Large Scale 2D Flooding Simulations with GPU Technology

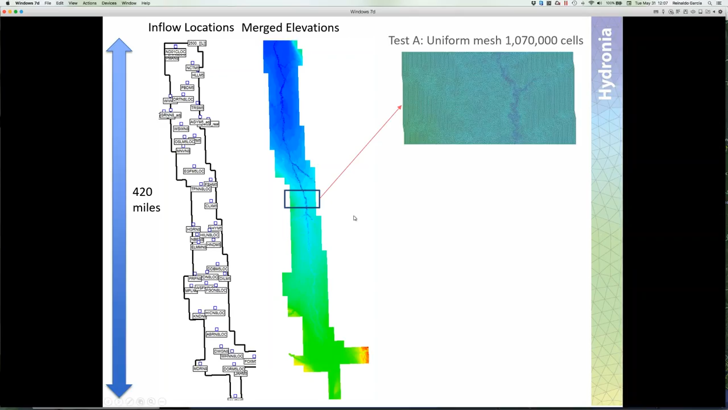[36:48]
uh, we, we have been experimenting with different, uh, meshes. Uh, and, and you see here one uniform mesh that has about one, one million cells. Uh, this is a refined mesh where we only refine the, the floodplain in immediate, um, relationship with, with the river itself. And this is a high resolution mesh here. So, uh, one of the advantages of the flexible mesh is that, uh, in areas where, uh, you don't get, uh, that much frequent flooding.
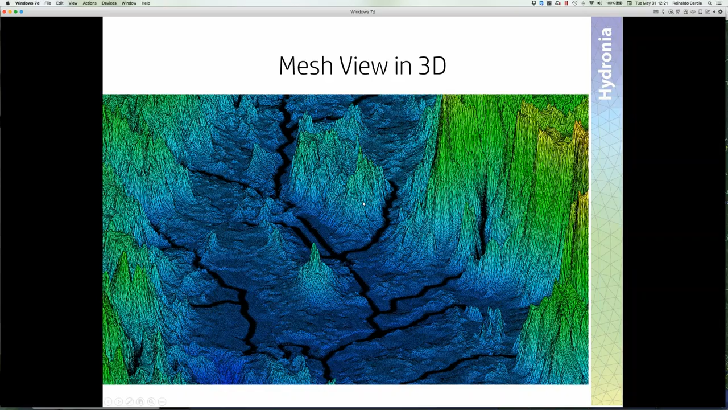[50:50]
So you see here, uh, this black areas are not really black. They're just black because they, they have so many, uh, cells on it that the, the, uh, rendering, uh, shows them as black. But you see that the, the, the, the mesh captures, uh, very well, the, the rain. This is a view, um, of the actual model.